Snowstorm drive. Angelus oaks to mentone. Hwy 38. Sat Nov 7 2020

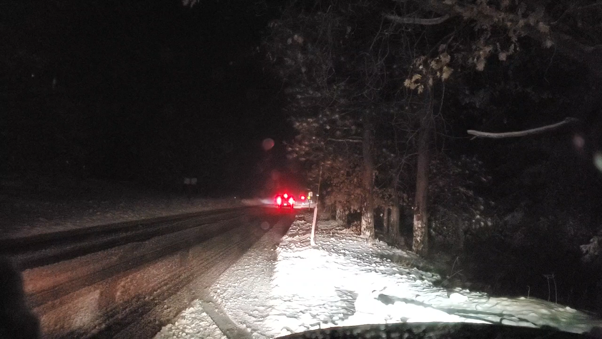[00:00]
I thought I'd turn this video on I just came from Angeles Oaks just outside of Oaks but there's some incredibly stupid people up here and I gotta get the video we just watched a guy crash into a boulder over in Forest Falls or didn't see him but he went flying by me I knew he was gonna end up in a ditch but he ended up crashing a boulder but there's some people here it just amazes me there's a snowman right there cardboard one it just amazes me that people that come up here
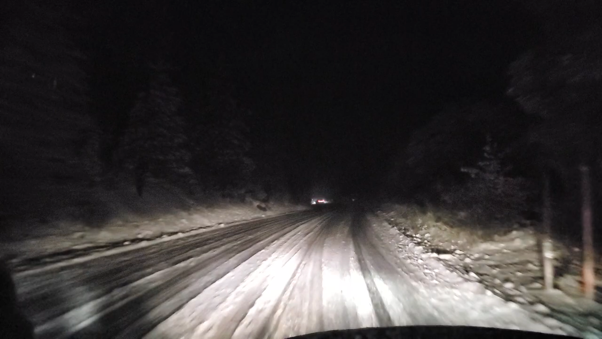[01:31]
so I just got away from him he was starting to slide into me he's gunning the gas and and um I don't understand these people but anyway somebody somebody got out though a couple people got up get out to push him out of the parking lot right there and I just it boggles my mind but anyway we're going down 38 it's
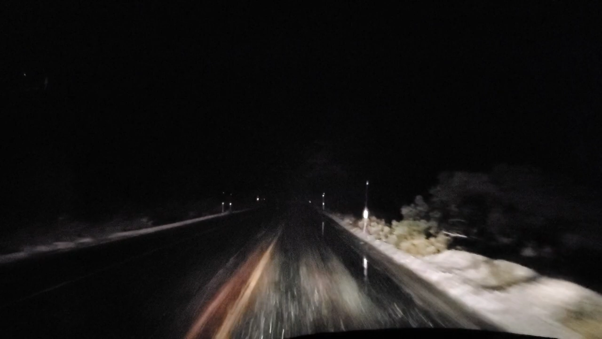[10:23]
you really don't want to run chains like on this you don't really want want to run chains on this when it's clear like this because it'll just destroy your chains plus you don't have any you'll skid if you hit the brakes you don't have any grip with it it'll just slide see that guy's got chains on right there you don't want to do that you hear that I call them whack-a-whackas that guy his weren't whack-a-whacking yet but you hear the rock-a-rock-rock of the chains but when those break they'll eventually break they're not made to run on pavement